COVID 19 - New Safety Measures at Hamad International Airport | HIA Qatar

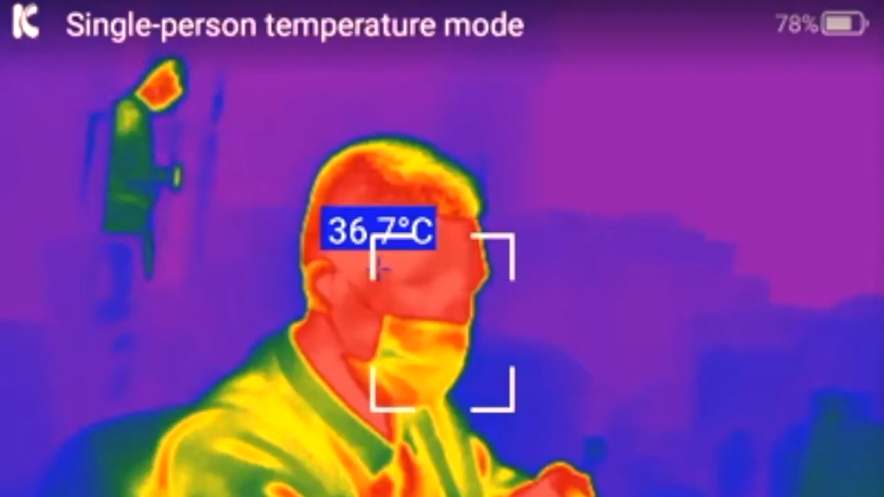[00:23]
It uses advanced technologies like infrared thermal imaging,
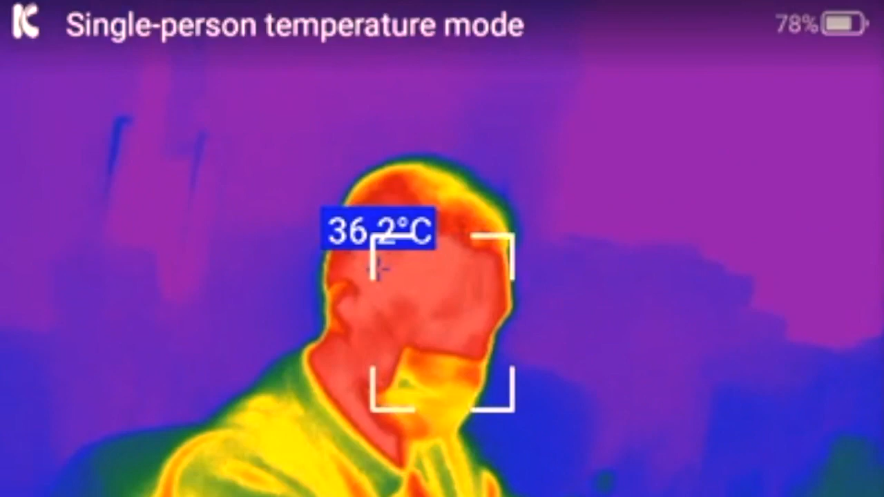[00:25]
On screen: spot 36.2°C
artificial intelligence and augmented reality display.